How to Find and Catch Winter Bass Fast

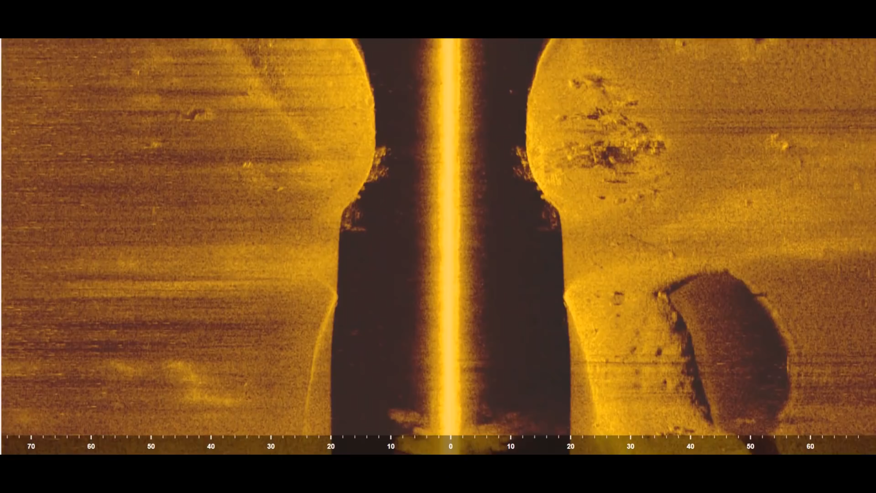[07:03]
Okay so here's a better image of the spot I'm fishing using the side scan of my hummingbird unit.
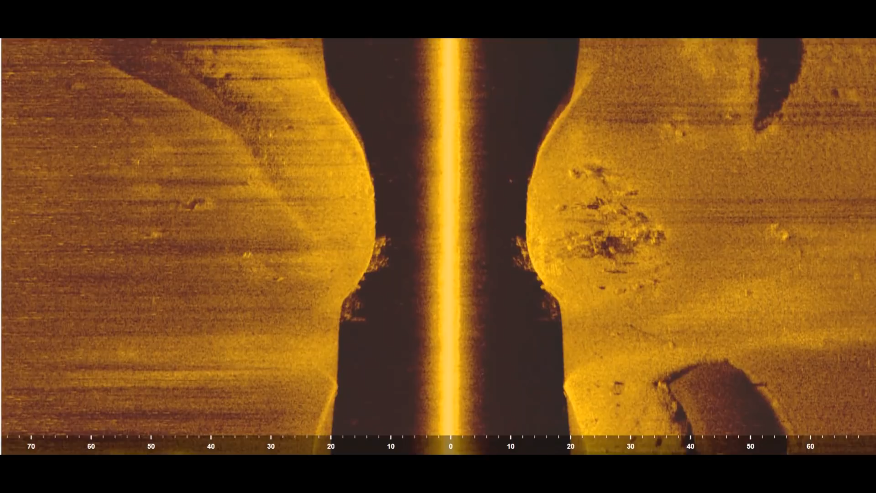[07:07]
And all it is is a hump that's in about 15 feet of water and it's surrounded by 25 feet of water around it.
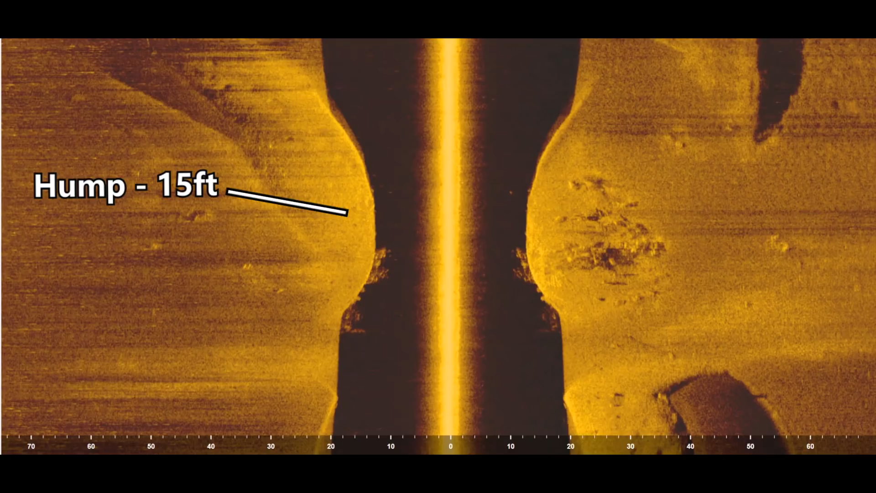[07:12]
And it just has some really good rock and some really good brush up on top of it.
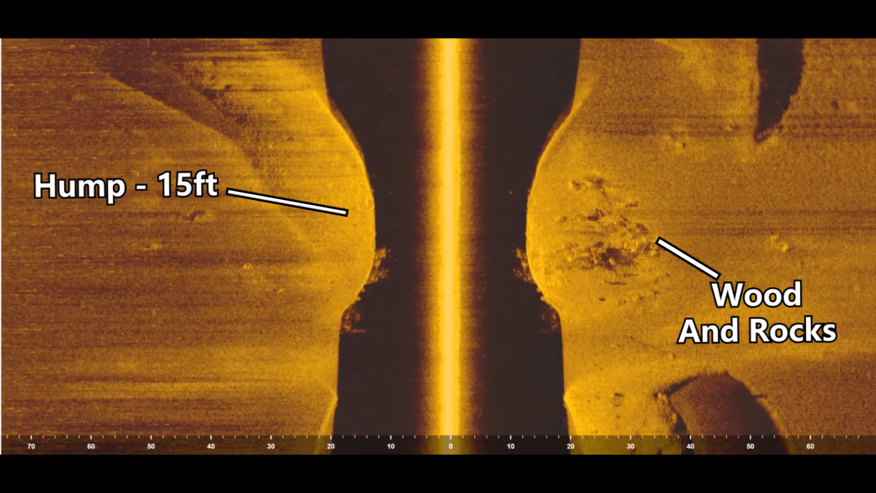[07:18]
And it's a great place for these bass to winter. And here's another look at this spot using the 2D sonar on my graph.
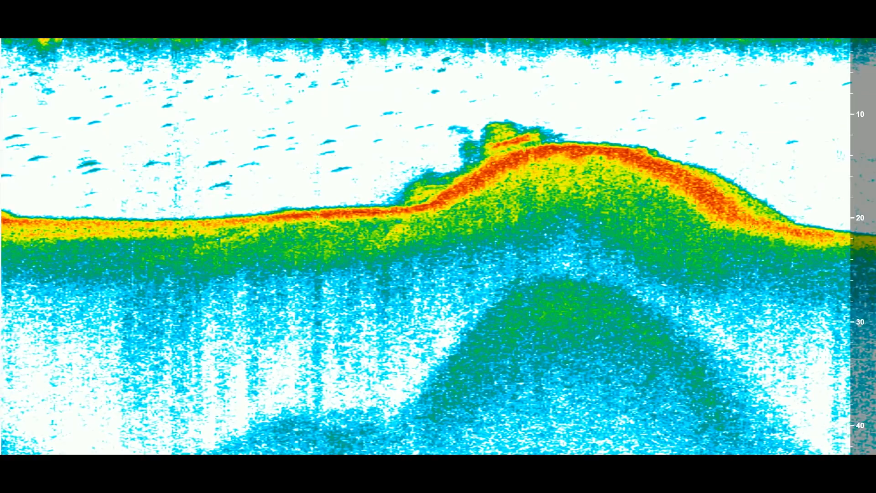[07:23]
And again you can see that nice hump. And you can also see this thick red line on the bottom. And whenever you see that on your graph that indicates hard bottom. And in the winter you want to find spots that have really hard bottom because it holds heat.
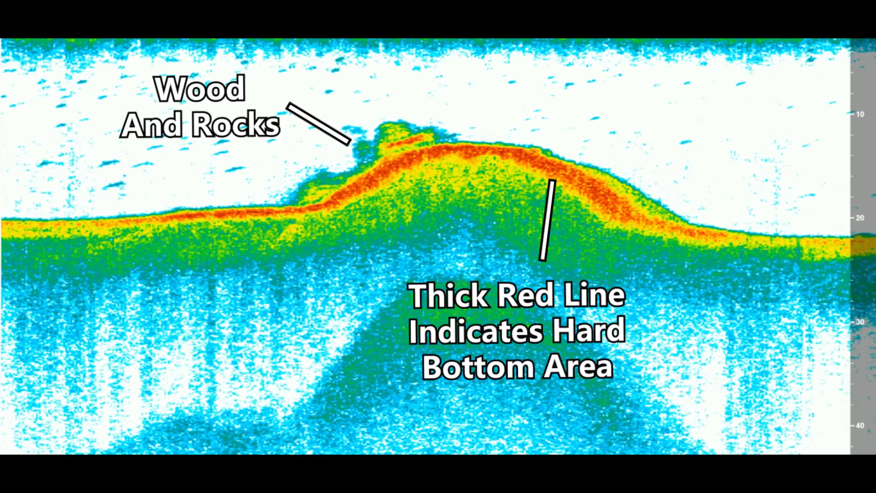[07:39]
It's normally going to be rocks or big boulders or concrete or something like that. And these type of humps are great on lakes all across the country. Not just here in Arkansas. So definitely be on the lookout for these spots on your home lake and you're going to find some big bass. Now while I'm retiring this crankbait I want to mention something pretty important.